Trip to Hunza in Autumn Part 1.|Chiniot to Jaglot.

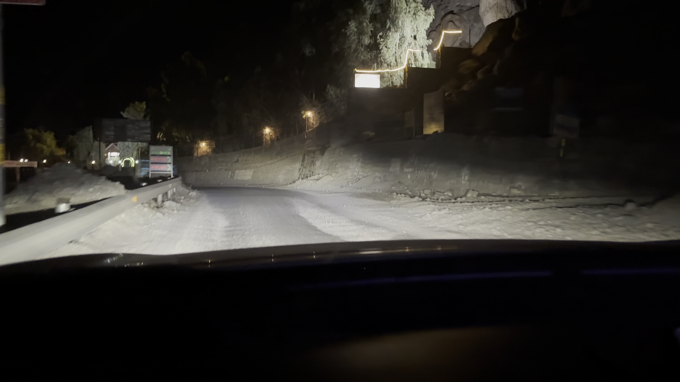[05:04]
فیملی کے ساتھ سڑک ریکمینڈڈ نہیں ہے کیونکہ کھانے پینے کا کوئی انتظام نہیں ہے نہ کوئی واش روم پروپر ہے سو رائے کورڈ بریج جو
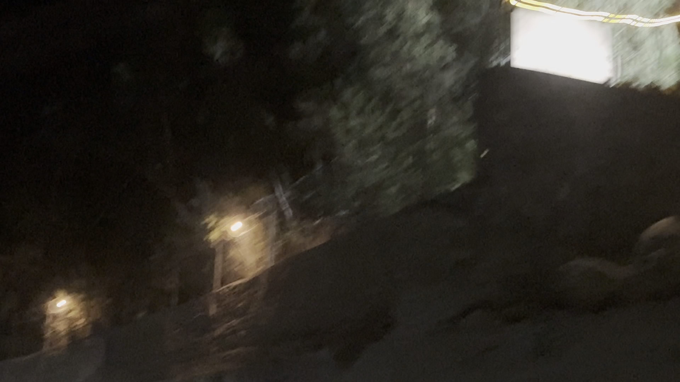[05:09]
ہے وہ کروس کرنے کے بعد اب ہم شہرائے ریشم پہ جو ہے وہ انٹر ہو چکے ہیں
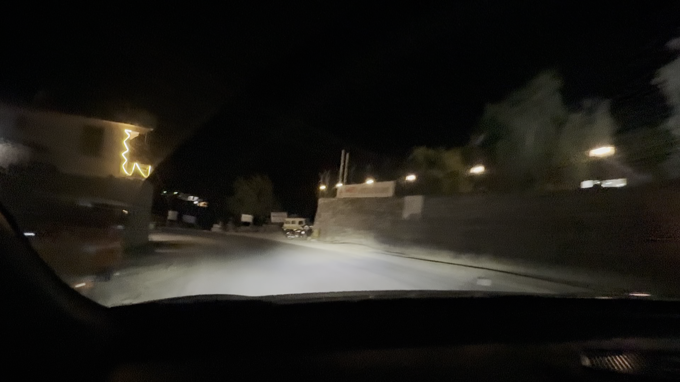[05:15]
اور جو ہے یہاں پہ آکے آپ کی تھکاوٹ وغیرہ
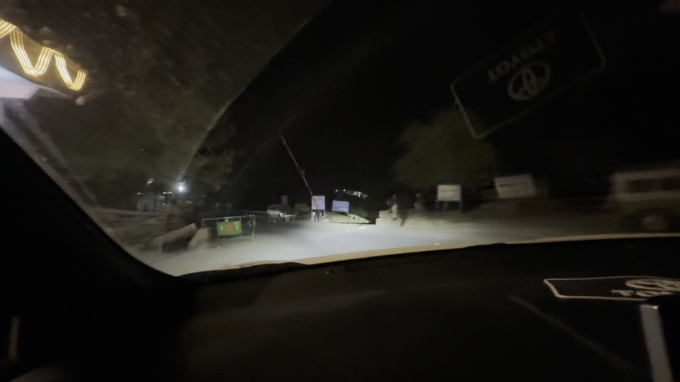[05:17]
سب چیز اتر جاتی ہیں رائے کورڈ بریج کے بعد شہرائے ریشم شروع ہو جاتی ہے جہاں سے سفر جو ہے وہ بہت مزے کا ہو جاتا ہے
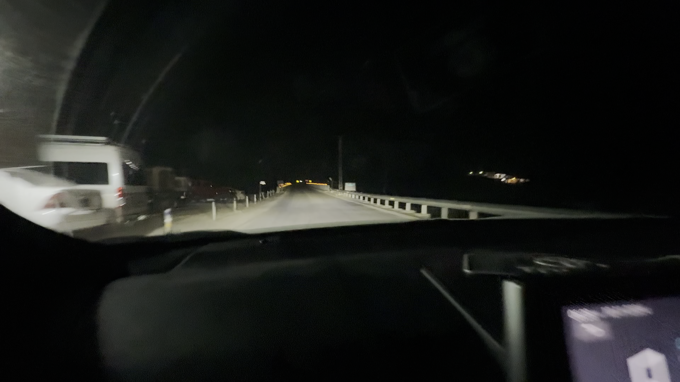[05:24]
ہم سات بجے رات کو جو ہے وہ جگلوٹ پہنچے تھے